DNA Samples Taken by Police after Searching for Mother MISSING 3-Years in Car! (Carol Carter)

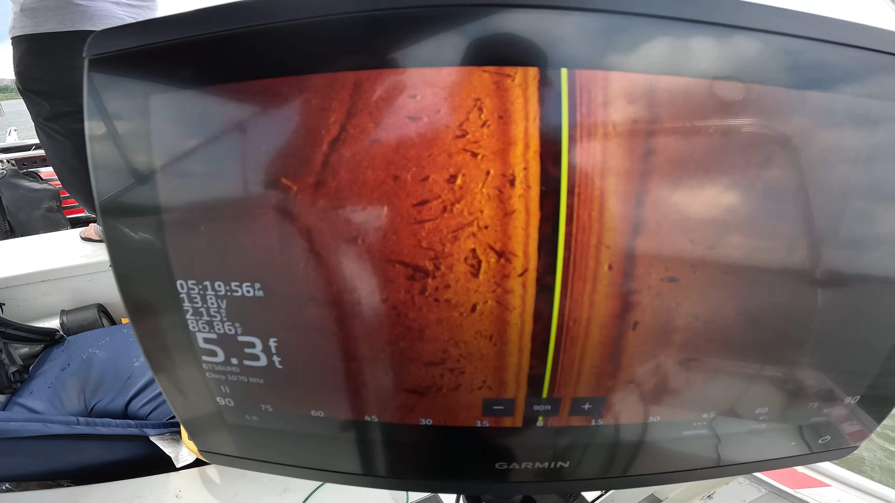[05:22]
On screen: depth 5.3 ft
How deep? Five. Three. I mean, it's just deep enough. And I think it's low tide still.
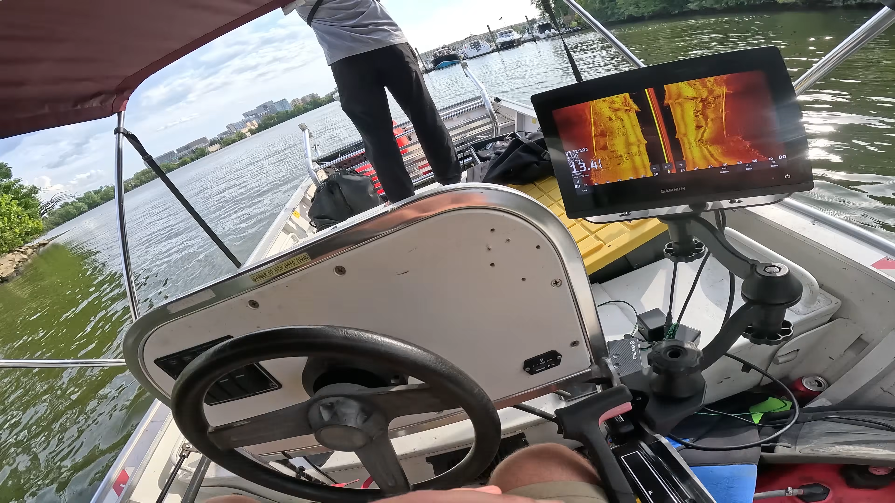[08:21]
Check this out. There's a huge old pile of logs under... Under that tunnel we just went through.